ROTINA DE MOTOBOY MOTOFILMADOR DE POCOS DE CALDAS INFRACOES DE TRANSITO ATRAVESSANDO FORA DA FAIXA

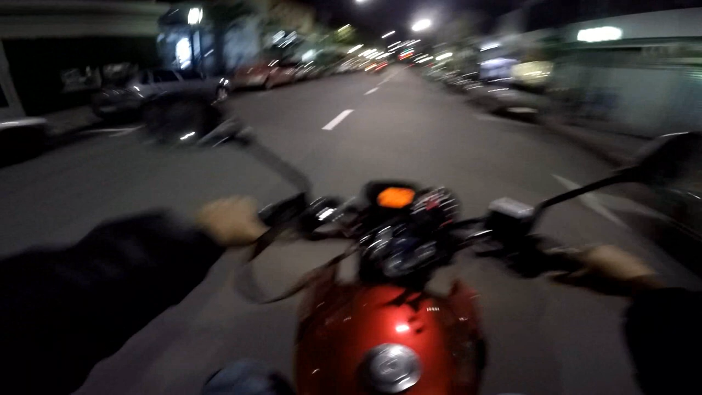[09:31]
A maravilha, tiozão Todo mundo atravessando a rua na tua frente